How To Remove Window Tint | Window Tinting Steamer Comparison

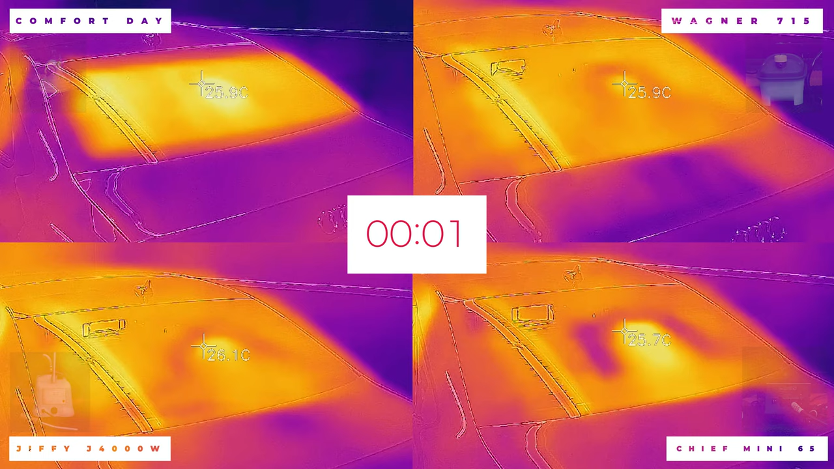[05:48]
degrees so the glass of standard is around 20 to 21 degrees but we only started counting when it got to 26 we found this to be the best way to test it evenly and as you can see already the results are going to be surprising
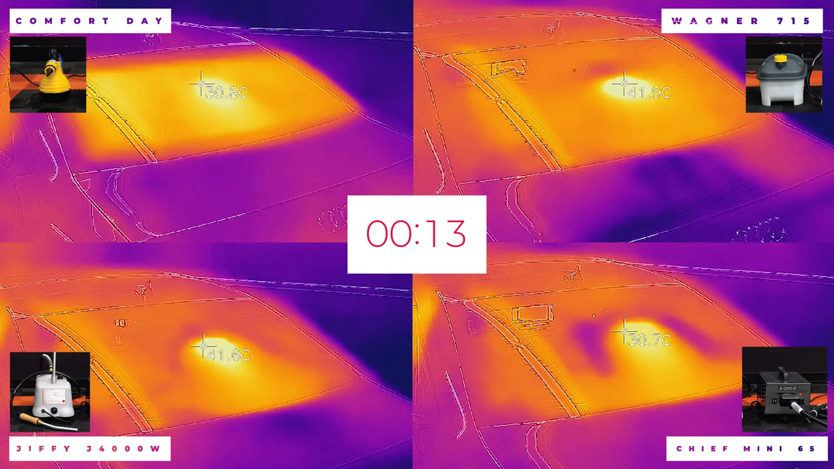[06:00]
for some so after just 15 seconds first was the j4000 at 44.4 degrees second was the wagner at 43.9 degrees
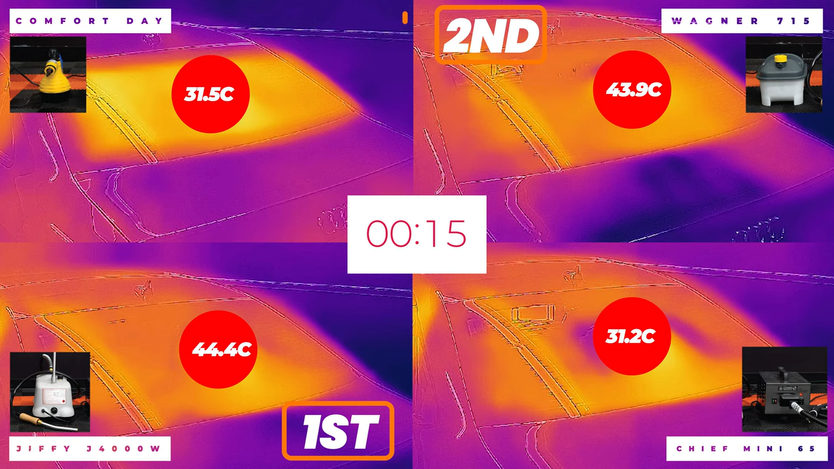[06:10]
third was the steam pod at just 31.5 degrees and last was the chief at just 31.2 degrees so i know that may look
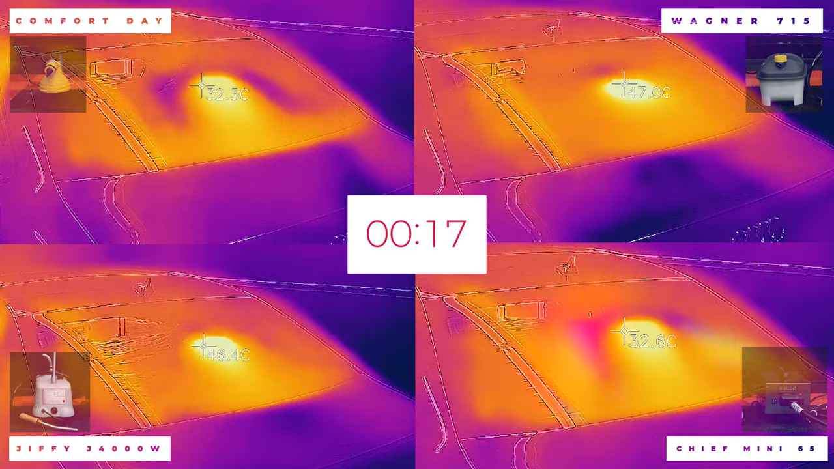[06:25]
after another 15 seconds first was the wagner which just overtook the jiffy and it came in at
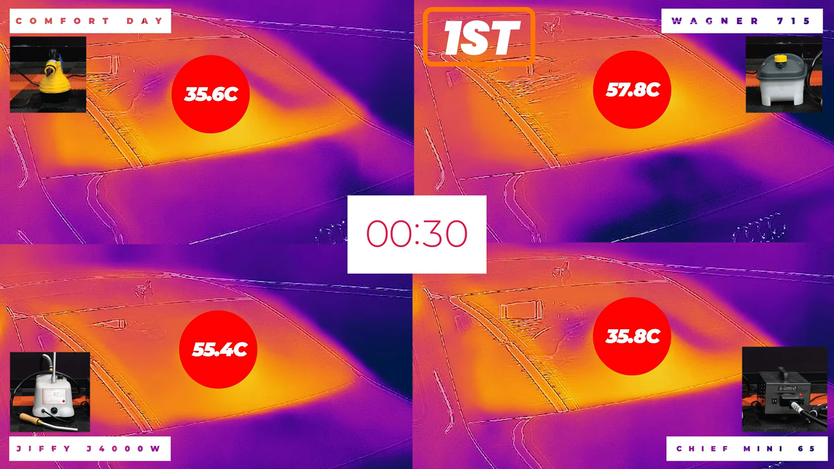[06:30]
57.8 next was the j4000 at 55.4 then the chief was third at 35.8 and the steam pod was at
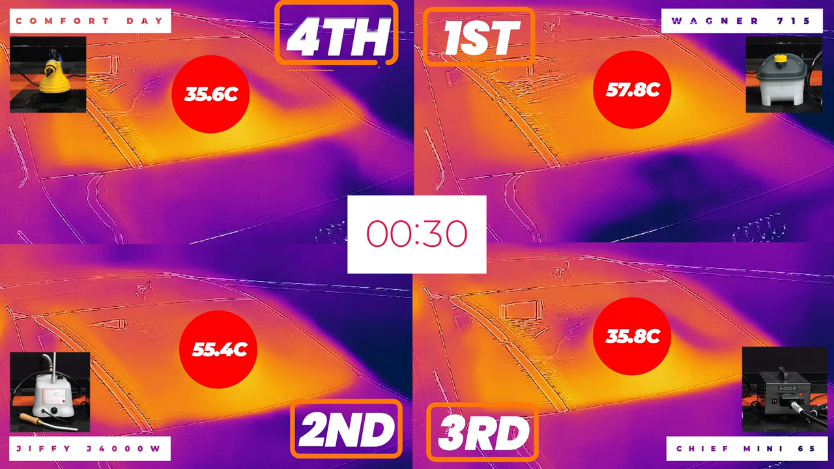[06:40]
35.6 so the last two didn't really move that much now i'm sure you can agree with me that that is really interesting results 20 degrees is a massive
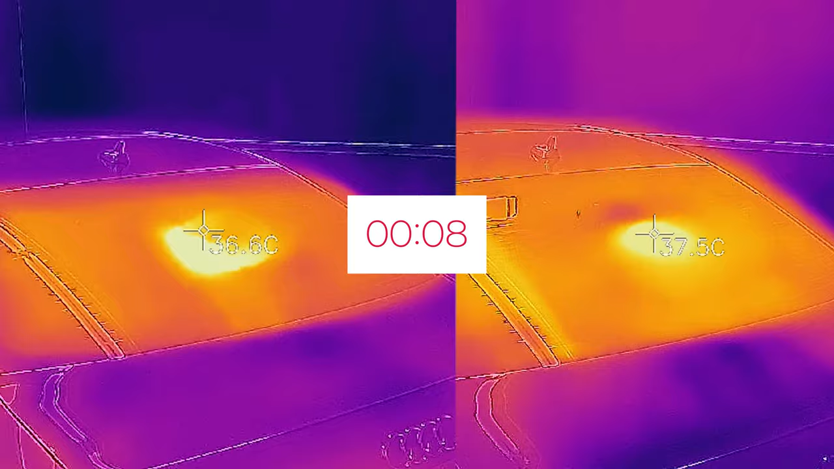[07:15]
seconds the wagner with the attachment got to 47.6 degrees but bear in mind
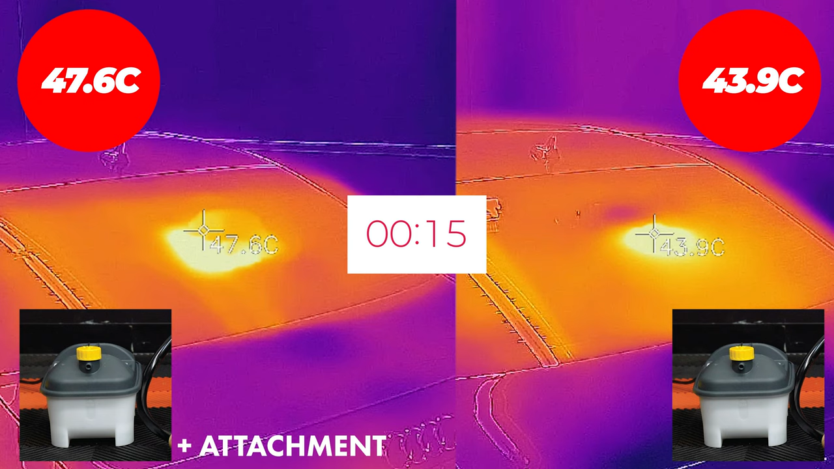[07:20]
this is going to be heating an area that's five times bigger than without the attachment but here's where it gets really interesting look what another 15 seconds can do when we compare these two so
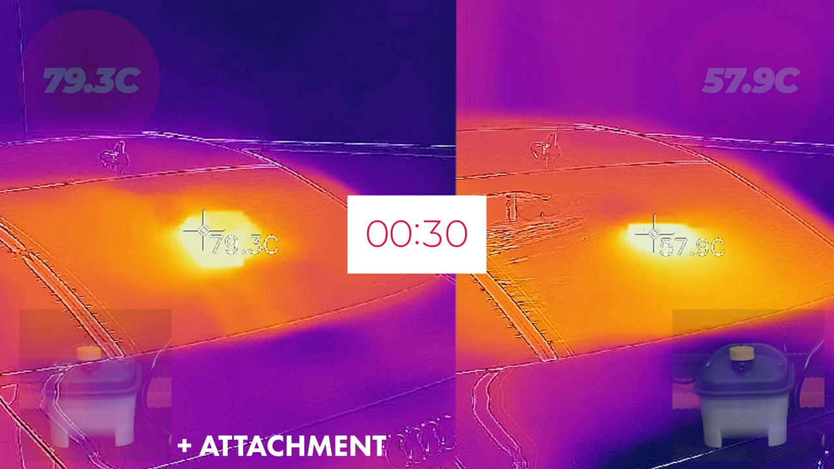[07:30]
as you can see the wagner with the attachment got to a whopping 79.3 degrees which is another 20 degrees hotter than if we compare it without the attachment and again it's heating a far bigger controlled area so we just thought that was interesting to throw